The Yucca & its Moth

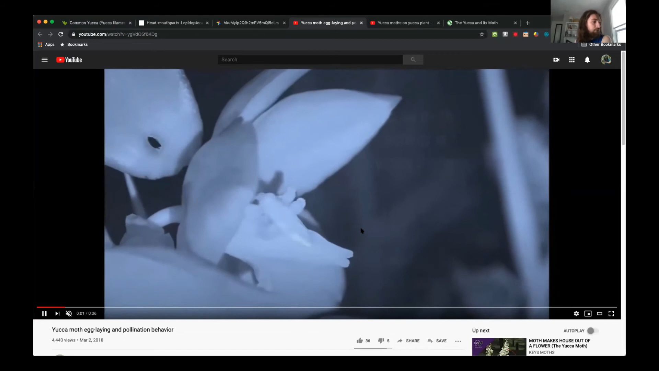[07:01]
So you can kind of see the moth at home and the flower here. Um, and you can see it kind of crawling around there might be collecting some pollen and then it kind of
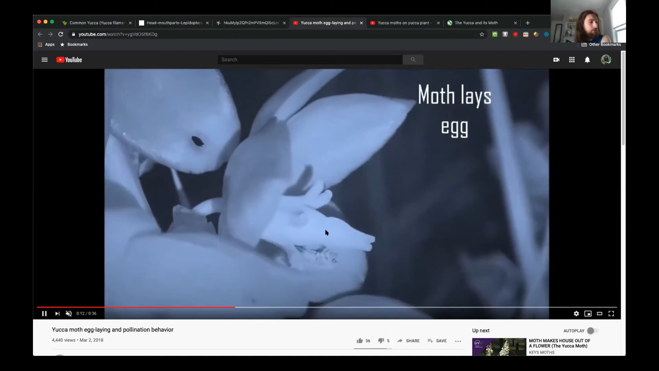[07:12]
climbs up the female part of the flower and then
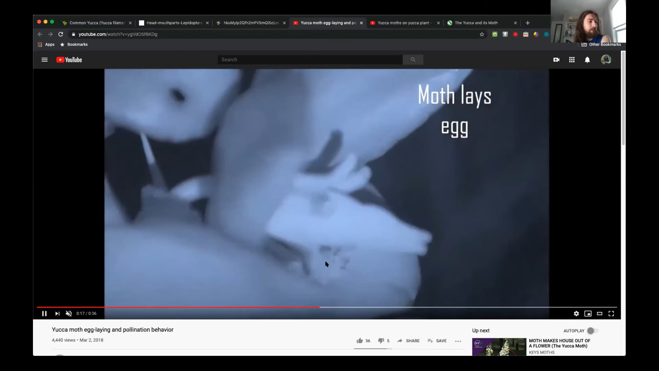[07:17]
slowly retreats down until its abdomen's closer to the base of the flower and it can lay the eggs there.